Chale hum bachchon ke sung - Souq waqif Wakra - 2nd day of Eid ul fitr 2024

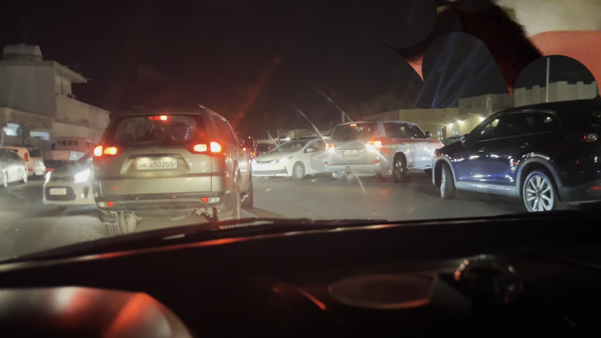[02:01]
हम लोग ओकरा सूप तो पहुँच तो गए, लेकिन यहाँ पे काफ़ी ट्रैफिक है, आज कंसर्न नहीं है, तो काफ़ी मेरा एकदम ट्रैफिक होता है पार्किंग की प्रॉब्लम है, तो देखते हैं पार्किंग अगर मिला तो चलते हैं, वरना यहाँ से वापस।